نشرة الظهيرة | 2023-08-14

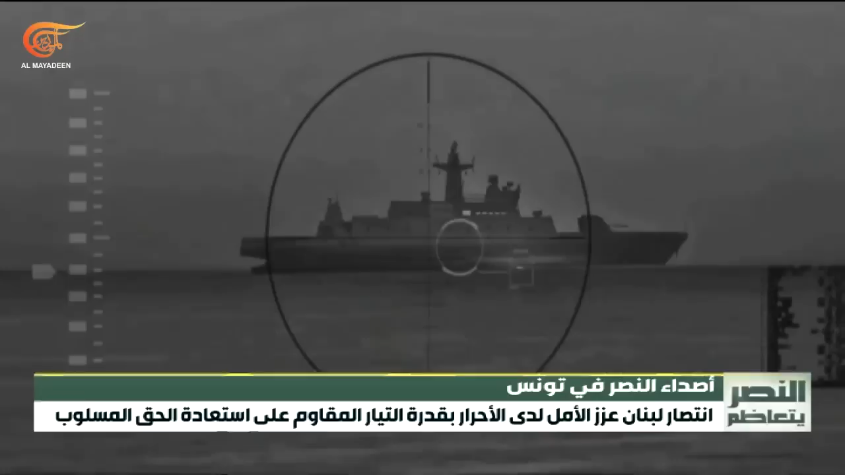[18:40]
في عرض البحر في مقابل بيروت البارجة الحربية العسكرية الإسرائيلية انظروا